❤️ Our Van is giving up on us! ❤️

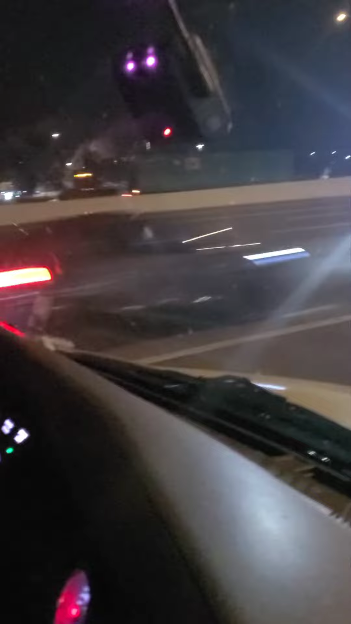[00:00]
the way home, we got stuck on the freeway, on the side of the freeway. Our car died over there.
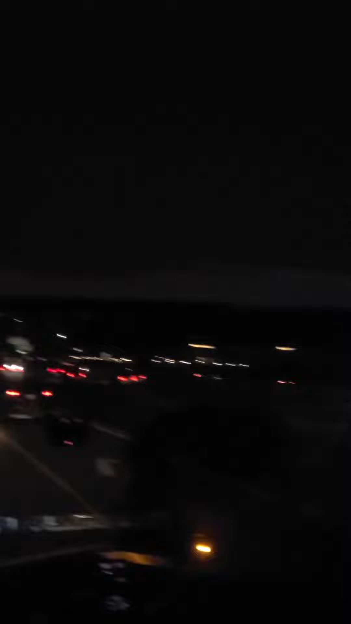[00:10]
So we're inside the tow truck.
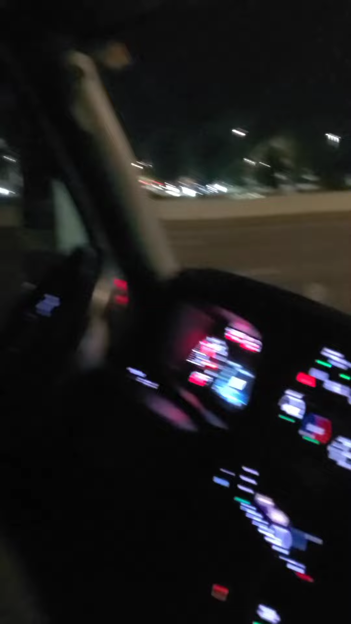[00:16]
Look at that. It's the first time for us to ride on the tow truck. See, we're on the side of the freeway. So we're going home.